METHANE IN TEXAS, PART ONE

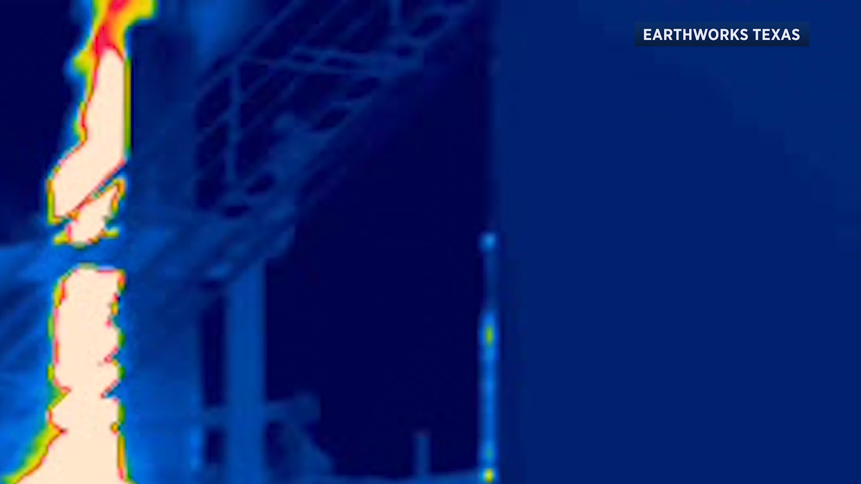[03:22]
converting that methane partially into carbon dioxide entirely into carbon dioxide
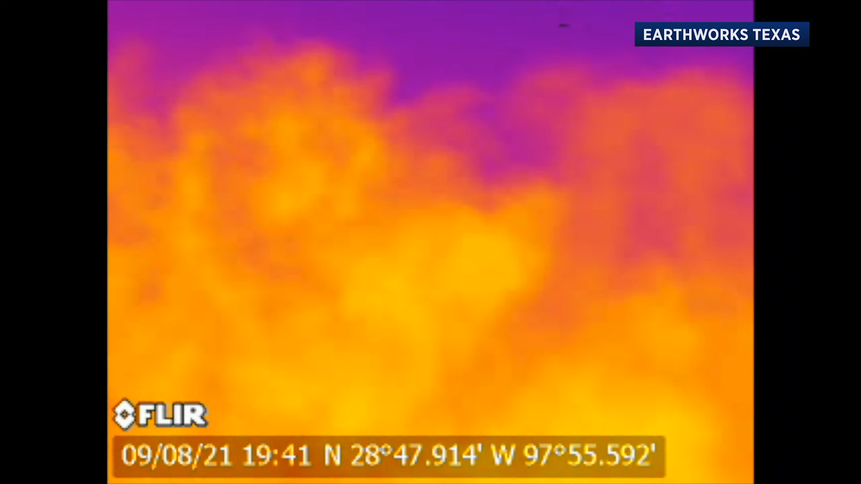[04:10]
called volatile organic compounds spewing out of vent stacks
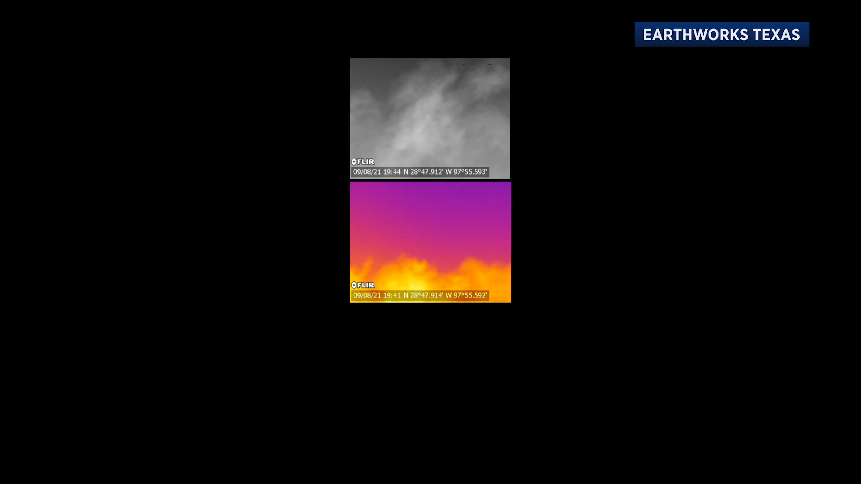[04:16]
and storage tanks at oil and gas processing plants around the state